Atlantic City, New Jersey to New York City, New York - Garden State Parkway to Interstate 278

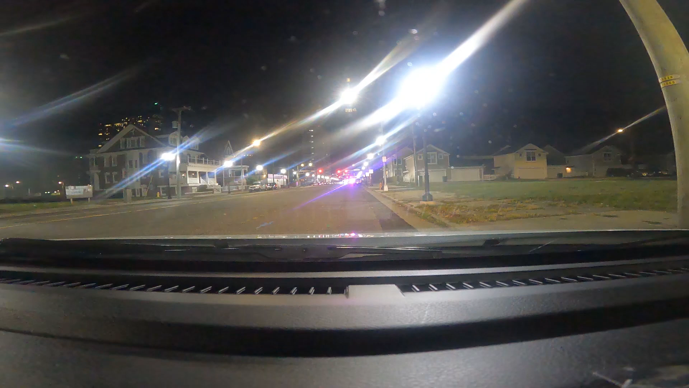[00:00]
Good morning. The current time is 12:40 a.m. Right now I'm on Atlantic Avenue. This is Atlantic City, New Jersey. I'm preparing to drive between Atlantic City, New Jersey and New York City, New York. It's a night overnight drive.
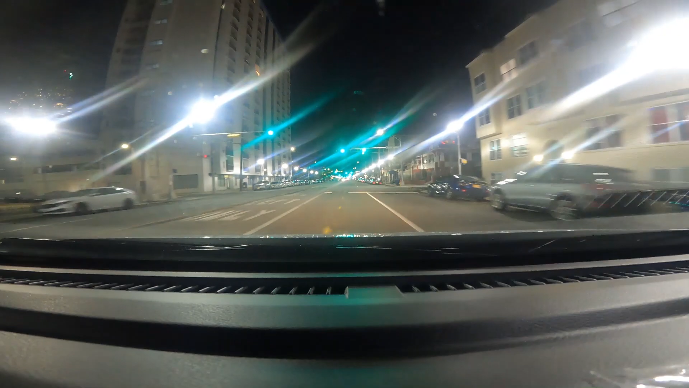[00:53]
homes, resorts, casinos, motels, all types of businesses. Very large street. Most of the casinos are to the left. Hopefully you can see it in the video. Shall see.
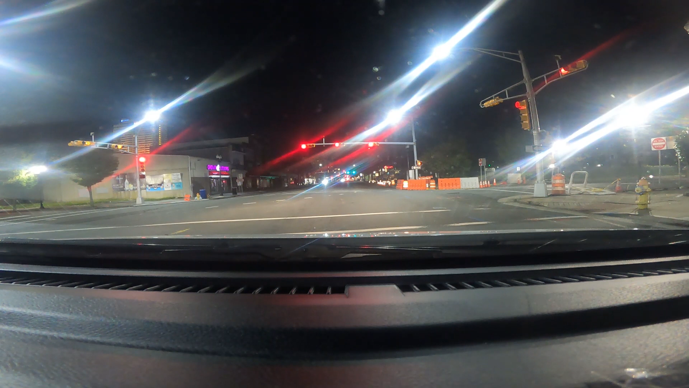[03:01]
So I'm going to drive through the whole New York City in one highway length. Oceana Hotel Casino to the left. I see a very tall building. I see the cops in front of me.
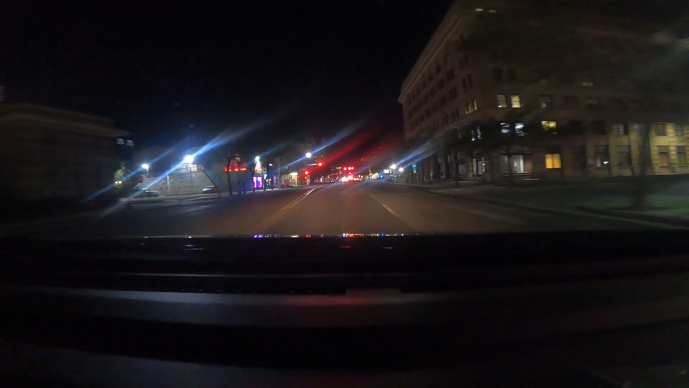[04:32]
Cops busy tonight. Something must went down, a crime or something. Who knows?